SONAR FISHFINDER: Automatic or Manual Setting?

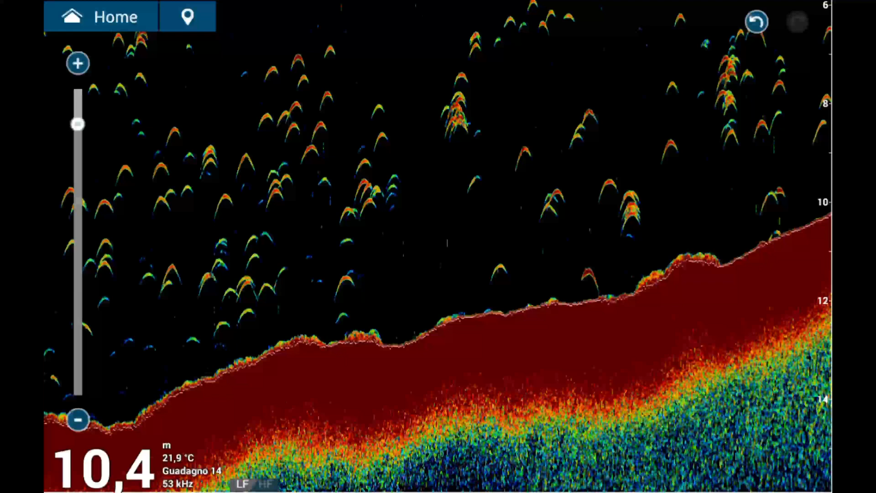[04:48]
On screen: depth 10.4 m, water 21.9°C
This is one of those settings I almost always recommend keeping in manual.
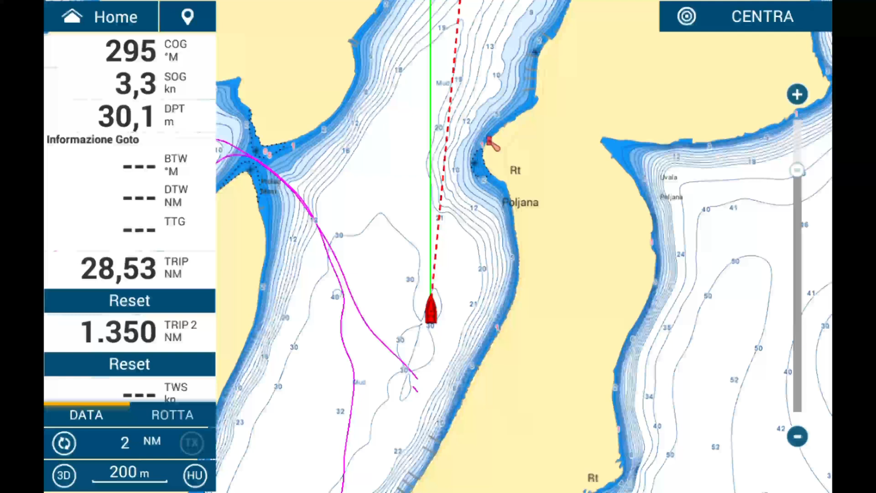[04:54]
Unlike gain, which we'll discuss later, the automatic scale often fails to adapt in a way that suits active fishing scenarios. For instance, when fishing, while drifting or anchored,
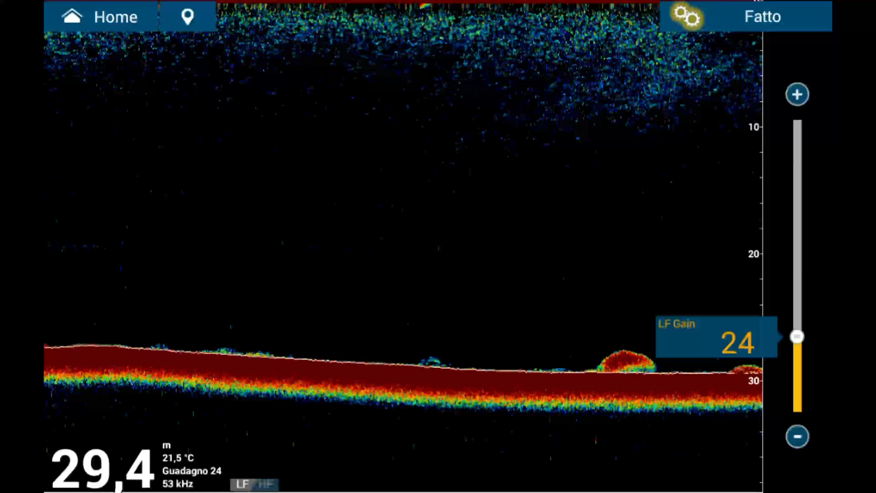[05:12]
On screen: depth 29.4 m, water 21.5°C
an automatically changing scale can alter how targets are represented on the screen, creating unnecessary confusion. A consistent manual scale allows for better interpretation of target size and depth. Here's why, if your scale is set to 50 meters and you spot a target, then the scale automatically adjusts to 100 meters, that same target will appear half as large. This can mislead you into thinking you're observing a smaller fish, or even cause you to dismiss an important target.
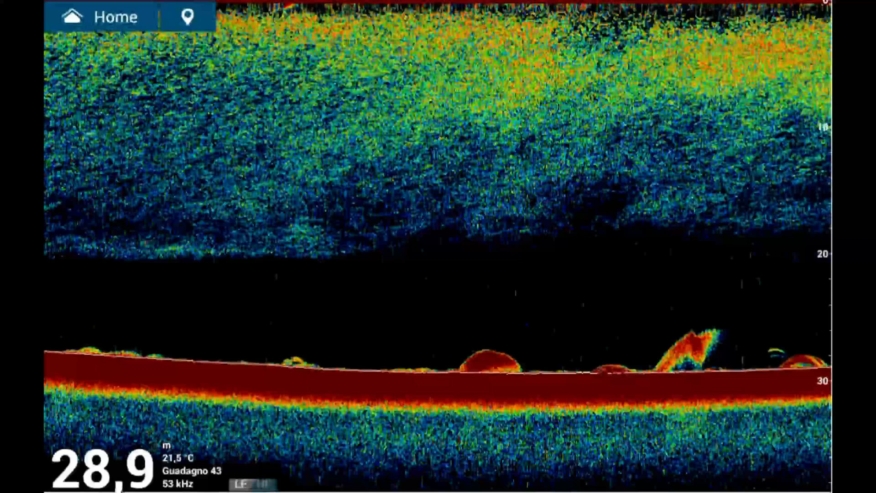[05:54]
On screen: depth 28.9 m, water 21.5°C
Frequent changes to the scale distort this relationship, particularly when fishing at varying depths, making it harder to gauge the size and significance of what you're seeing. Another reason to avoid automatic
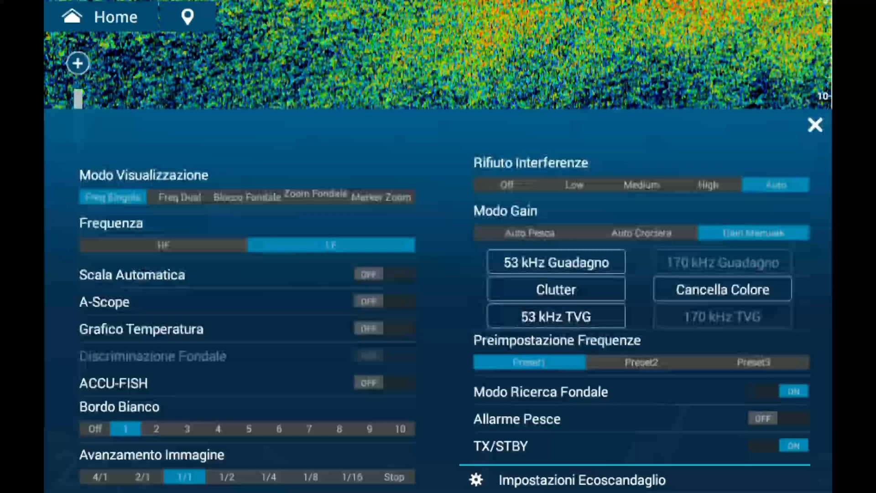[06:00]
scaling is its tendency to misbehave in rough seas or during transit. If air bubbles pass under the transducer, the instrument can lose contact with the bottom, prompting it to search at increasing depths.
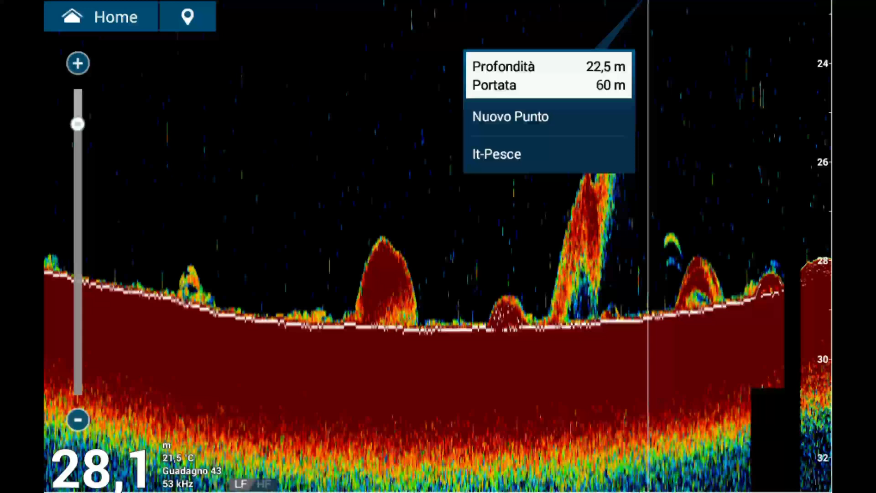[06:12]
On screen: water 21.5°C
The scale might jump from 50 to 100,
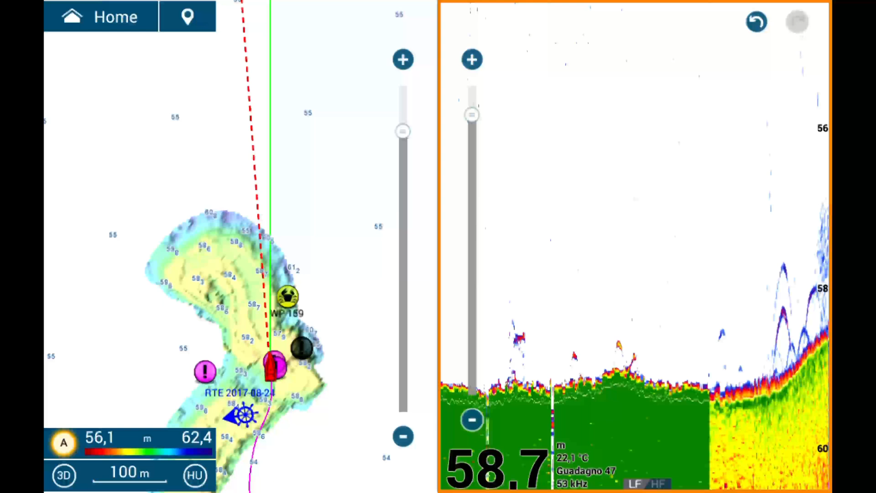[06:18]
On screen: depth 58.7 m, water 22.1°C
then 200 or even 300 meters before re-establishing the correct depth. During this time, you lose vital information from the screen. In contrast, a manual scale set slightly deeper than the bottom, e.g., bottom at 50 meters, scale set to 60 meters, prevents this issue.
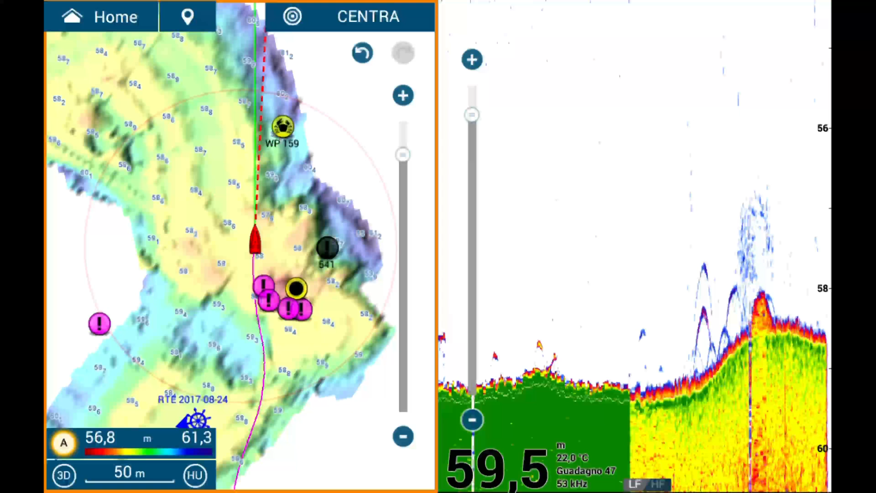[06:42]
On screen: depth 59.5 m, water 22.0°C
While there may still be a brief signal gap due to air bubbles, the rest of the data will remain intact. Automatic scaling also presents challenges in situations like trolling with live bait.
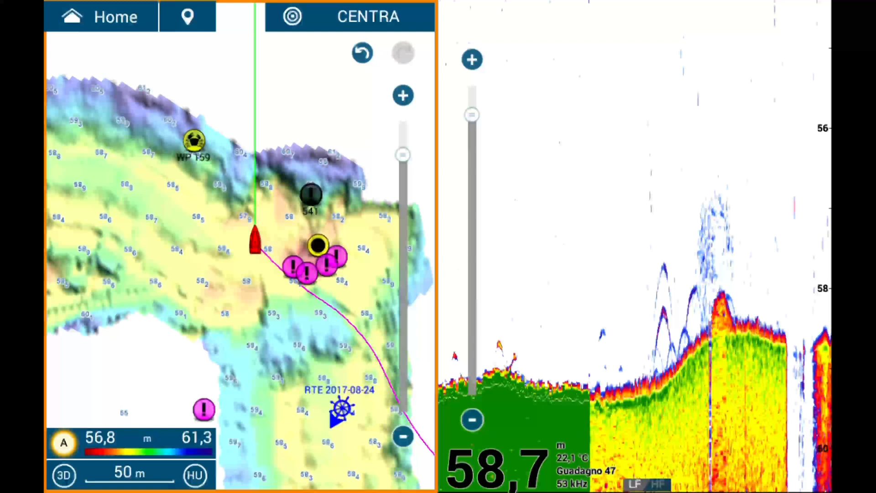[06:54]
On screen: depth 58.7 m, water 22.1°C
For example, if you hook a good fish and enter combat mode,
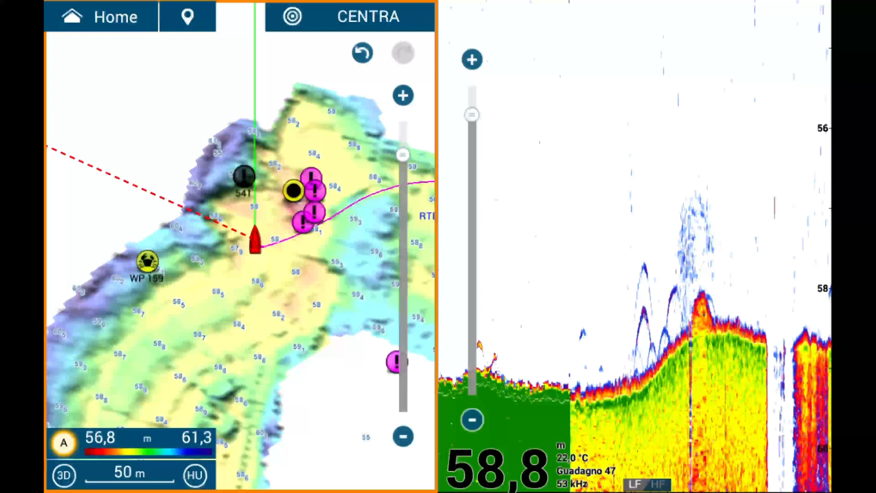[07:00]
On screen: depth 58.8 m, water 22.0°C
leaving the boat to drift, you might not have time to constantly monitor the scale. The automatic setting could cause the instrument to change scales dynamically, leading to a false impression that the bottom remains constant when,
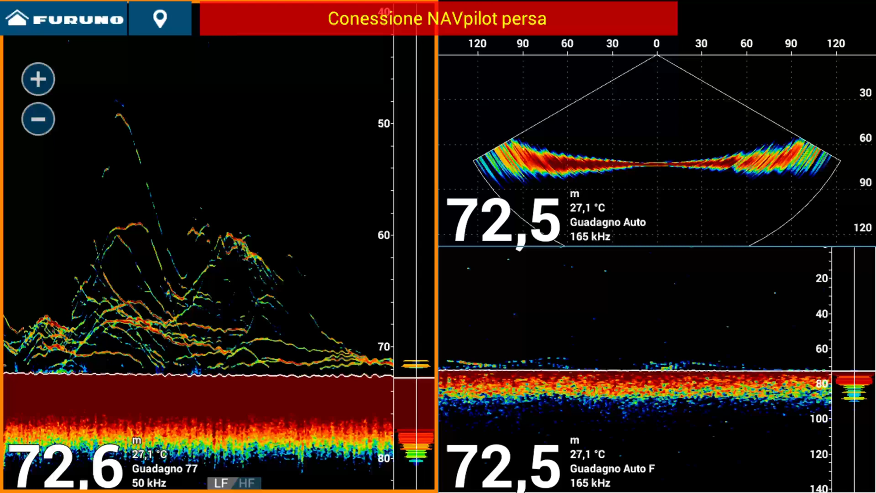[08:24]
On screen: water 27.1°C
ensuring a screen range of about 10 to 15 or even 20 meters. This setup provides excellent target separation and a clear view of the bottom's topography. However, this level of detail is only possible with a manual scale. Automatic scaling must be deactivated to use shift. While the automatic scale may seem fully automated, it often requires its own settings adjustments.
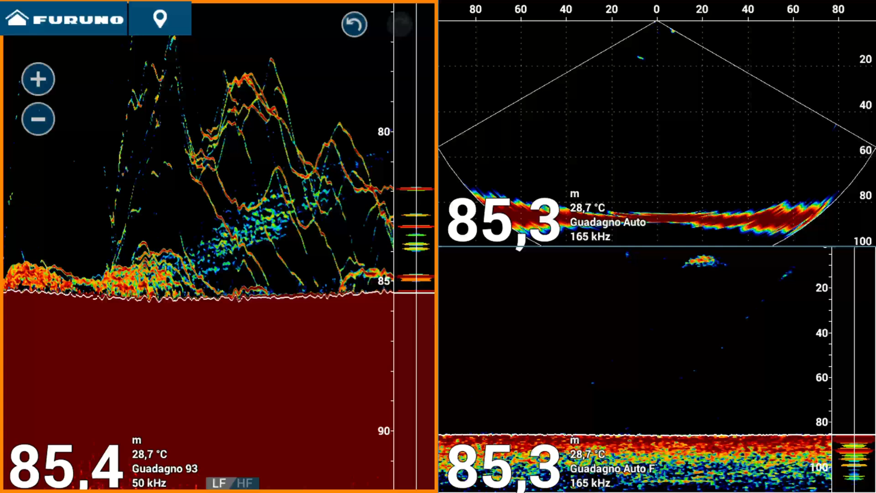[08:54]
On screen: water 28.7°C
For example, in the TZT3 machine, you can access the menu to manage these configurations.
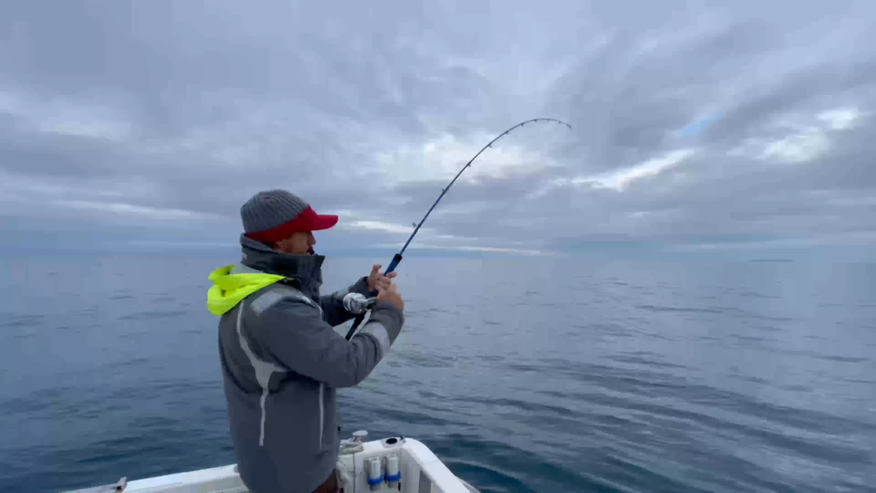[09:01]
If the scale appears incorrect, such as not displaying the bottom accurately, you can adjust settings like the scale height to fix it.
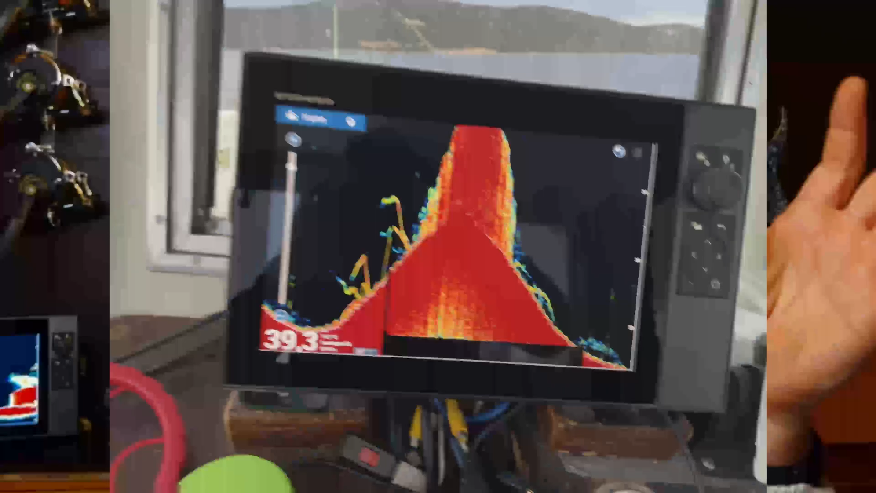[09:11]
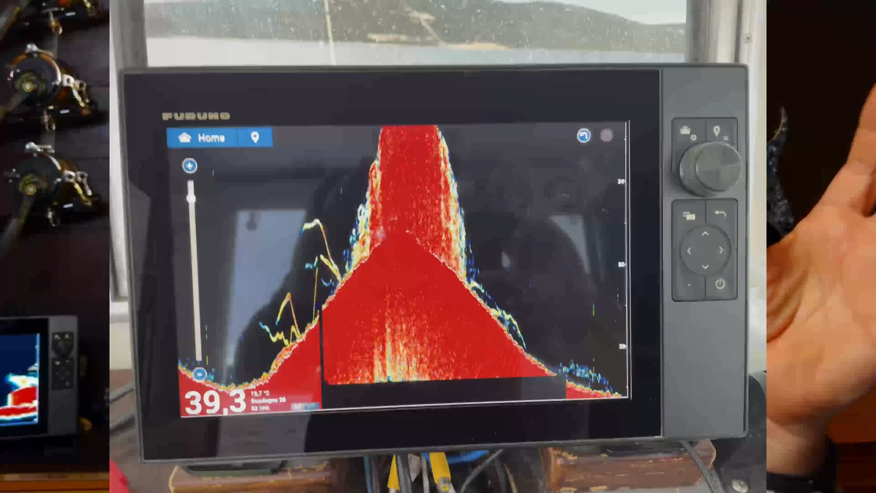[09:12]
My recommendation is to set the bottom near the base of the screen,
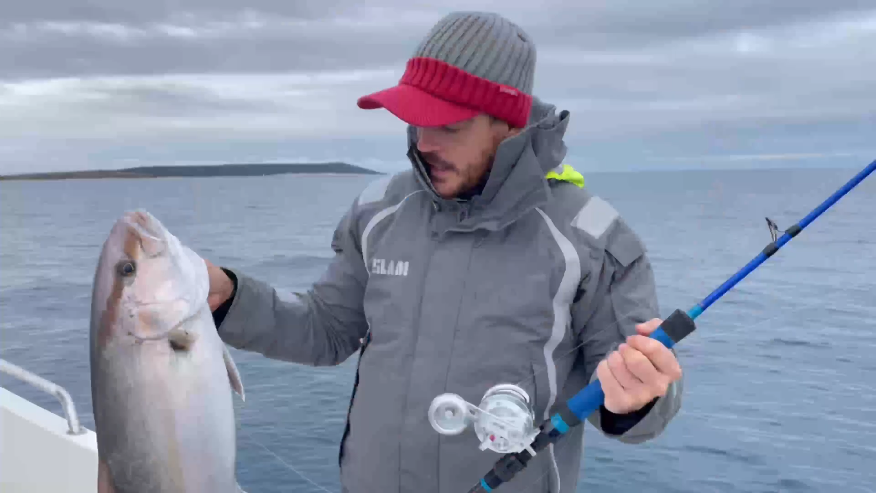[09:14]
leaving a small margin for clarity, but using most of the screen height to represent targets and the bottom as effectively as possible.
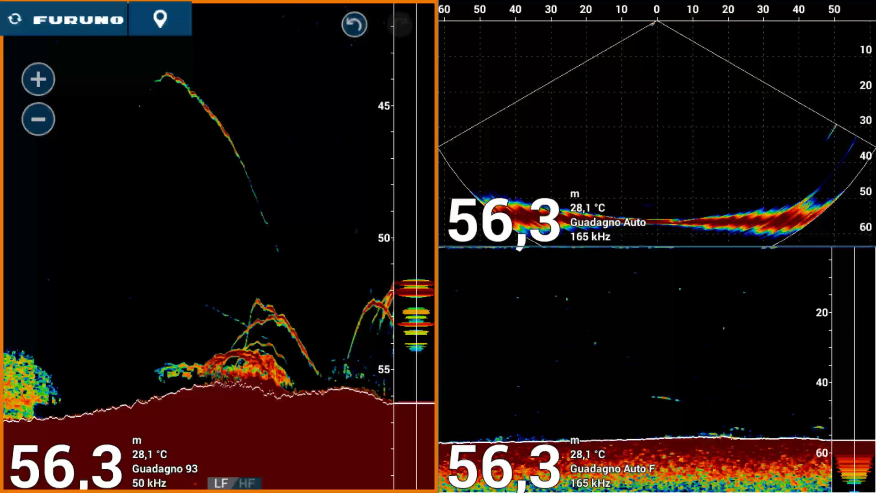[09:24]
On screen: depth 56.3 m, water 28.1°C
Another key setting our machines offer is gain, also known as sensitivity.
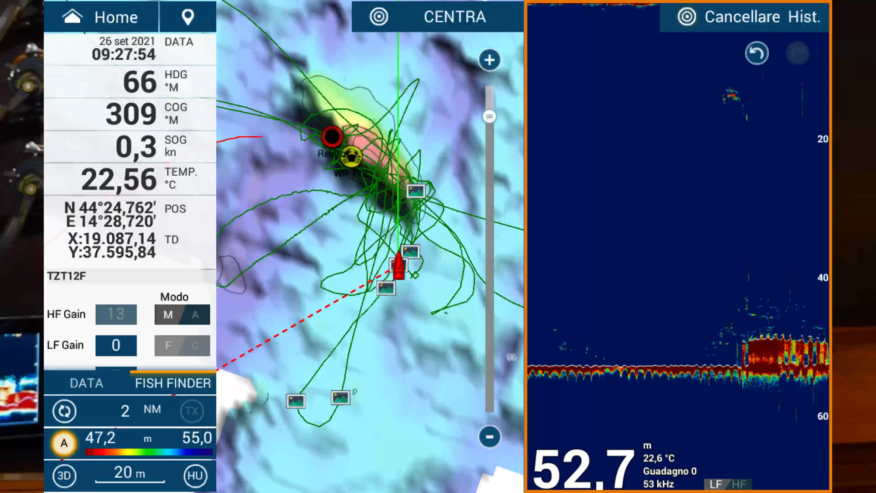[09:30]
On screen: depth 52.7 m
Gain is crucial for detecting fish and targets, and improper adjustment can result in missing important details.
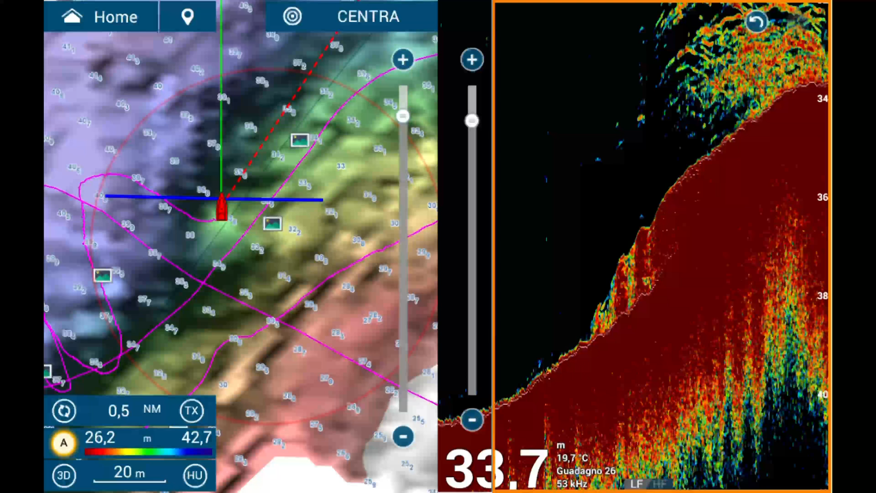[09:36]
On screen: depth 33.7 m, water 19.7°C
If you are not accustomed to frequently adjusting the gain manually,